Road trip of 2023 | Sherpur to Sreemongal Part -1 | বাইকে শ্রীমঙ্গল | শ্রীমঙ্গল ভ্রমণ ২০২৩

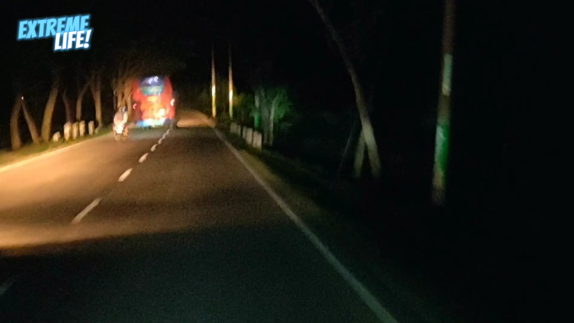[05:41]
আমরা ভৈরব থেকে আশুগঞ্জ, সরাইল, মাধবপুর, শায়েস্তাগঞ্জ এবং মিরপুর হয়ে শ্রীমঙ্গলের রোডে ঢুকে পড়েছি,
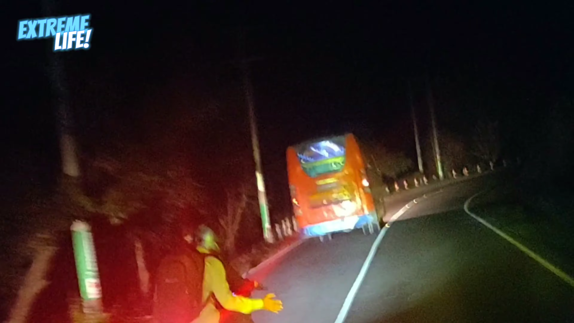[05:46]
অর্থাৎ সিলেট হাইওয়ে রুট ছেড়ে আমরা শ্রীমঙ্গলের পথে যাচ্ছি।
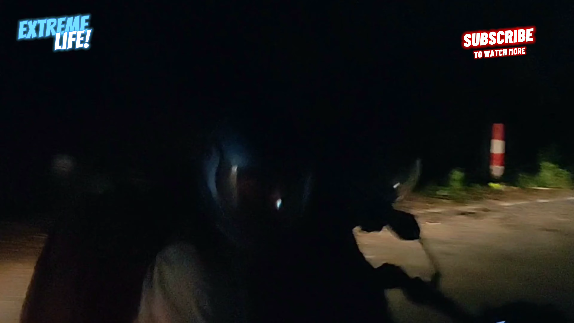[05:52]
এদিকে বাবু ভাই আমাদের সিগন্যাল দিচ্ছে ওভারটেক করার জন্য, তাই ভাইয়ের সিগন্যালে সাড়া দিয়ে আমি ওভারটেক করতে লাগলাম। আর দেখলাম সুখদেব দা খুব সিরিয়াস মোডে গাড়ি চালাচ্ছে।
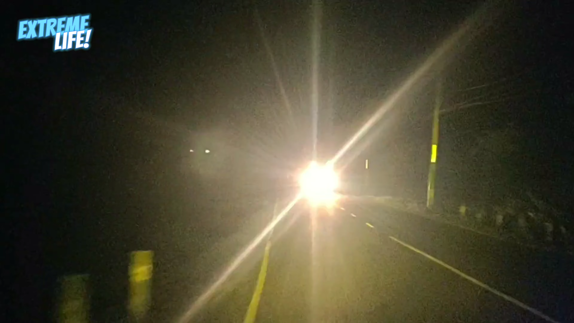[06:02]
এখন বাজে রাত আটটা, আমরা রাস্তায় অনেকবার ব্রেক নিয়েছি। আমরা শ্রীমঙ্গলের খুব কাছাকাছি চলে এসেছি,